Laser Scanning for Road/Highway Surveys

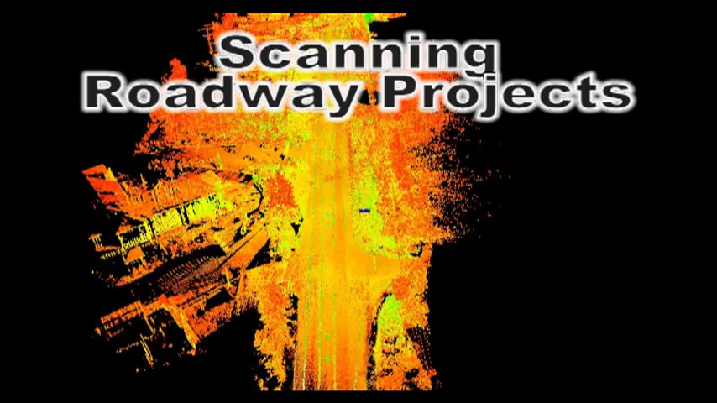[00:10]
3D Laser Scanning for Road and Highway Surveys There are many advantages to using scanners in roadway surveys. The high volume of data collected in each 360-degree
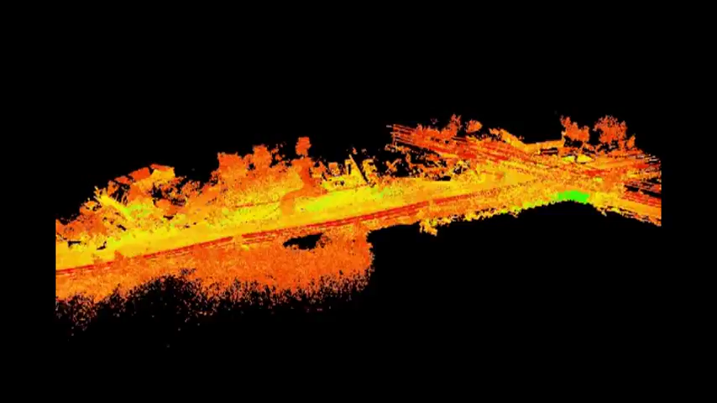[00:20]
scan not only captures the road surface but also any surrounding features.
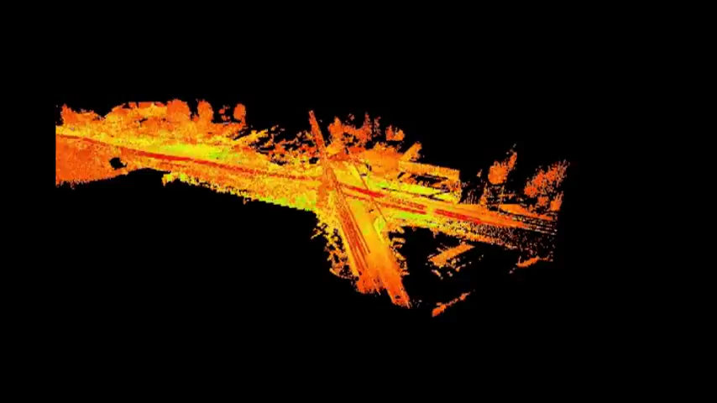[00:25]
Many measurement tasks can be performed in a safer manner with scanners.
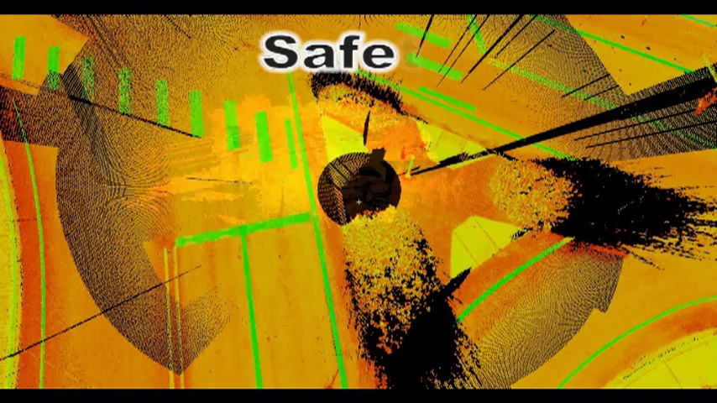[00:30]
Because of their non-contact measurements, technicians often have no need to actually enter the roadways. This provides for a much safer and more efficient work environment and can even reduce the needs for traffic control.
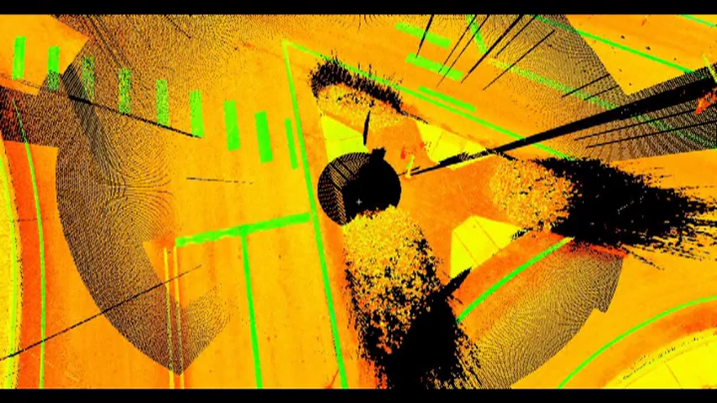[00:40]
Many post-processing and modeling tasks can be performed with the point clouds to extract data and even create final deliverables.
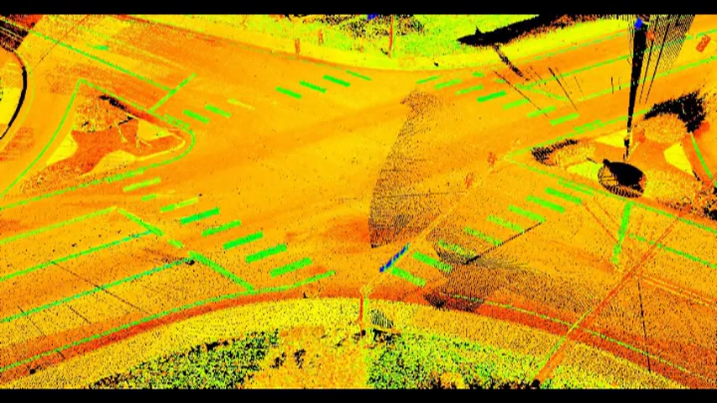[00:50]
Meshed surfaces can be generated from the cloud for use in surface analysis,
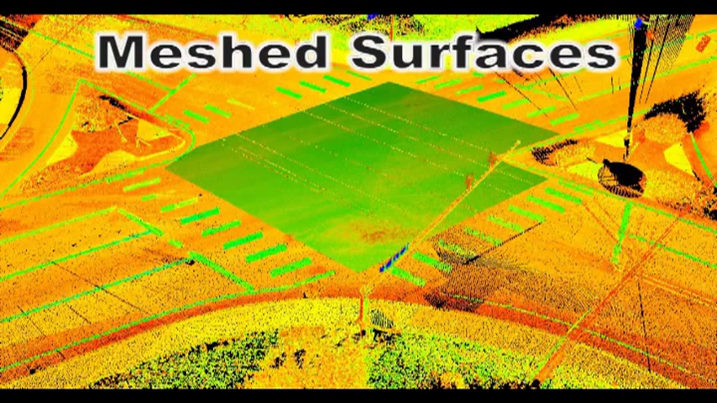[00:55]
generating contour lines, or even to create complex 3D models.
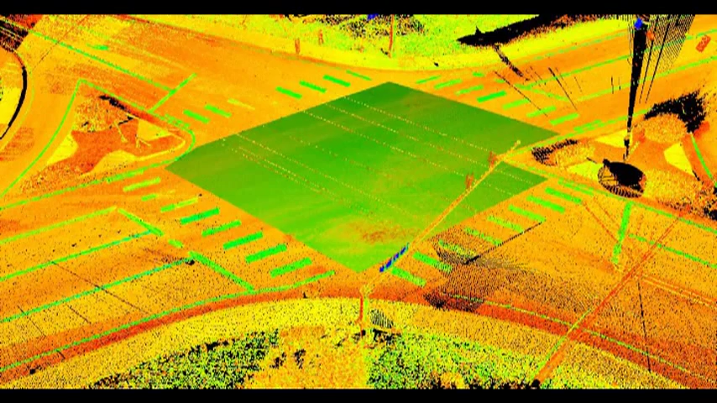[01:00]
Color-coded elevation maps can be applied to the point clouds or to meshes
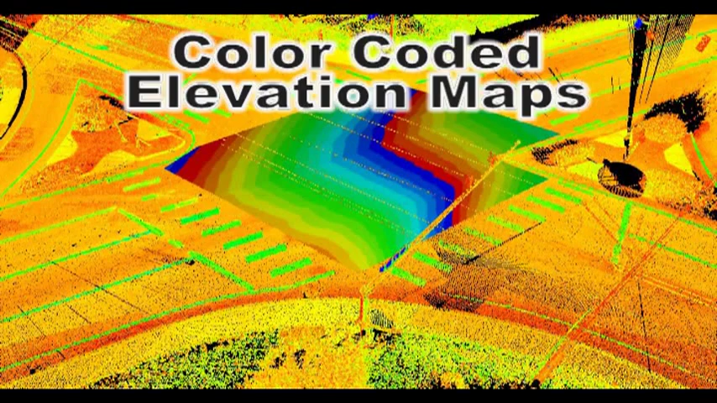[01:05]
to visually analyze surface deviations and drainage flow. These visuals can be very effective when paired with quantified data to inspect surface characteristics. Contour lines can be generated within Cyclone from the complete data
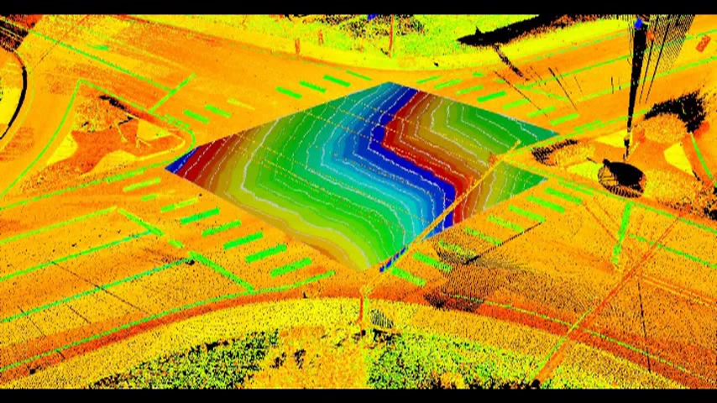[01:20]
set providing for a truer interpretation of the surfaces. These contours can even be exported into CAD platforms.
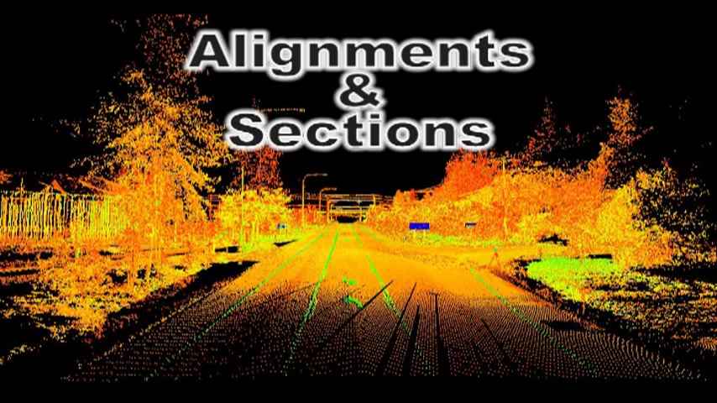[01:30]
Alignments can be imported from an external source or created within the scanner software for generating cross-sections or to
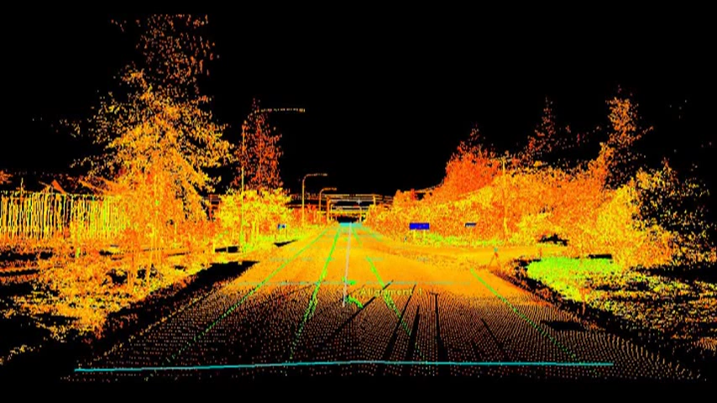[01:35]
compare existing conditions to station and offset information in the site plans.
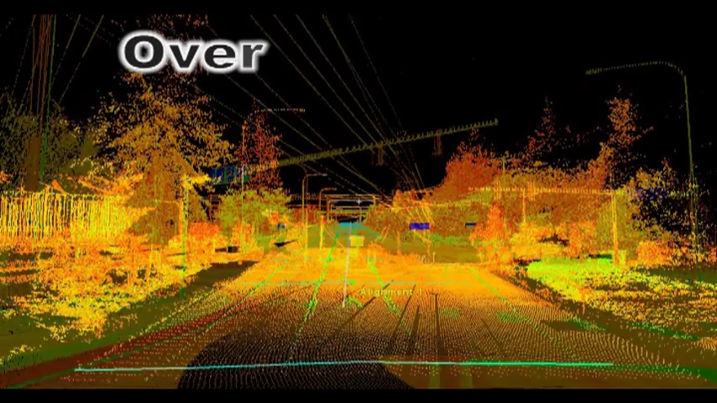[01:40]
Overhead features like utility lines can be identified and modeled providing a safer
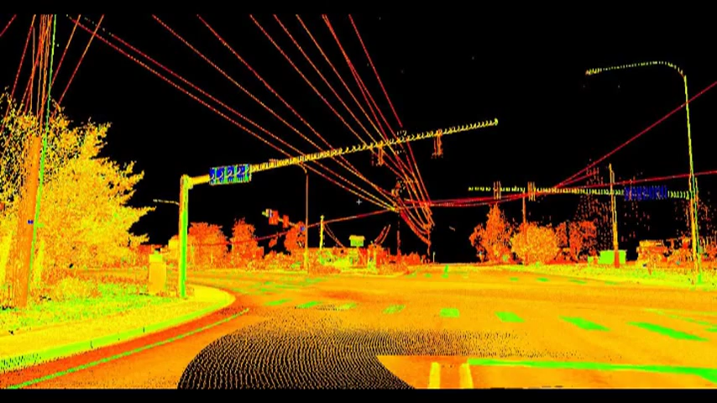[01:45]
and more accurate way of verifying heights and clearances.
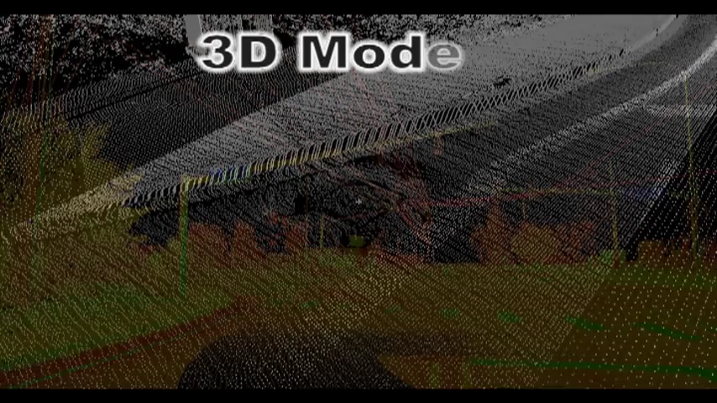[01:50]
Using measured, as-built data of pipes and structures,
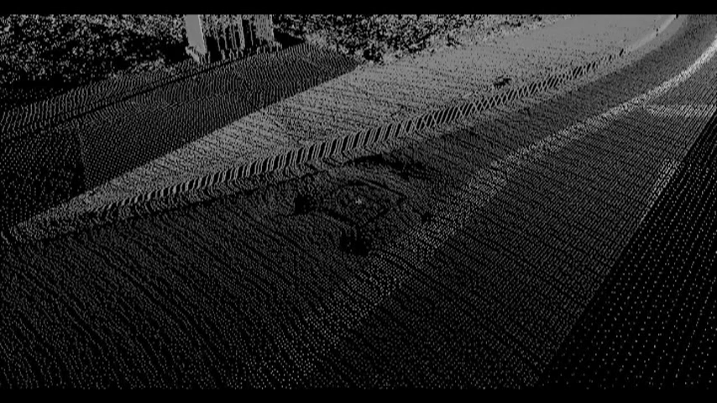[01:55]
3D models can be generated for underground utilities like sewer and storm systems within the point cloud environment.
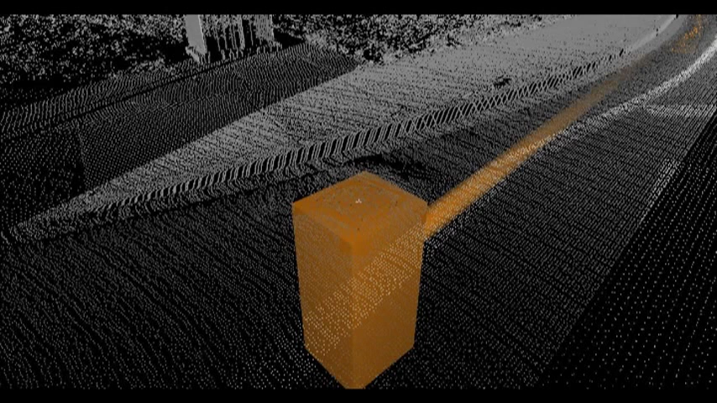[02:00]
This can allow for more in-depth analysis to help determine whether proposed designs will conflict with existing features. Many other types of analysis can be performed with the point cloud data, including site distance and view impact studies.
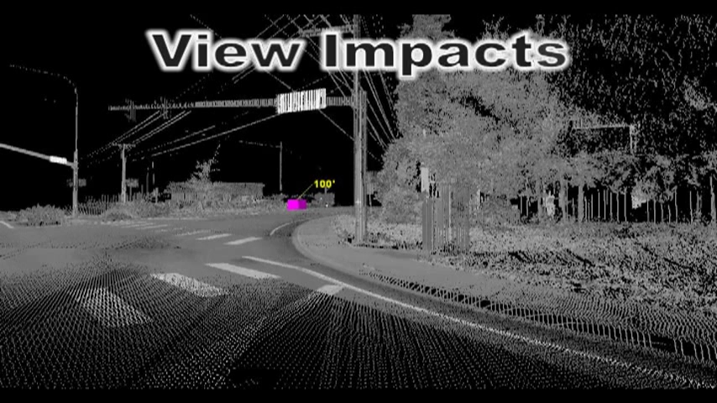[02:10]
Site distances at intersections can often be impeded by both natural and man-made features. These impacts can be quantified with the aid of models representative of vehicles or other objects placed at predetermined distances from the intersections.
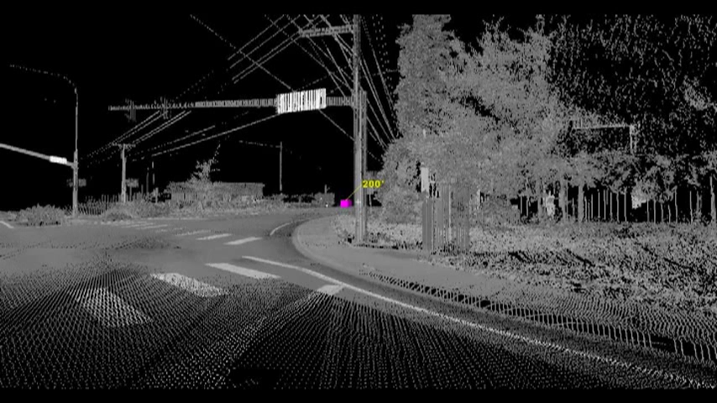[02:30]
These 3D site studies not only quantify the impacts, but also provide a visual aid, helping to communicate the issues to others. A virtual survey is one of the most common workflows for scanning projects of this type.
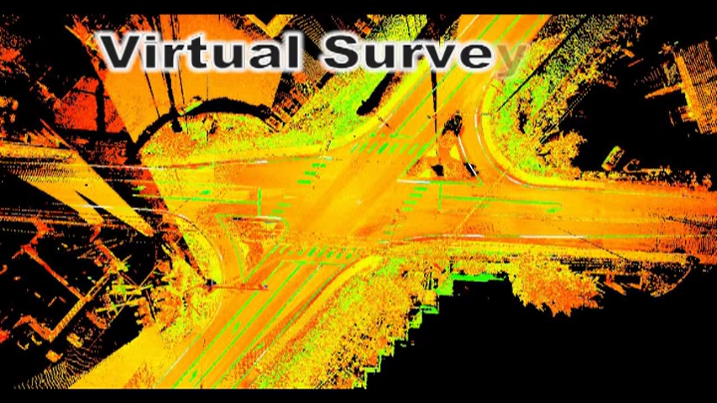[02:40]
Virtual surveying is essentially drawing the features
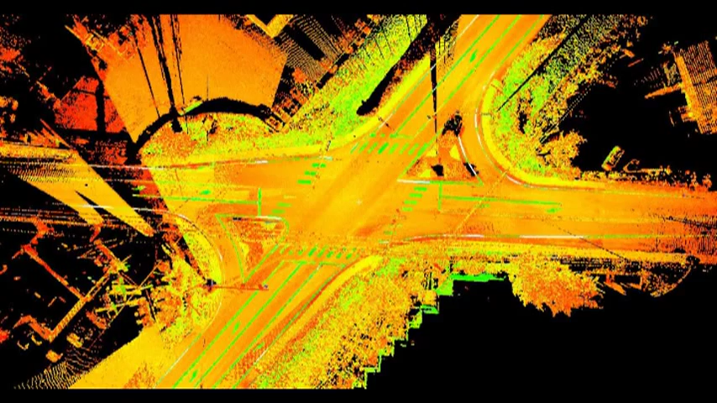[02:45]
or picking points from the scan data to export into CAD programs for final survey drawing creation.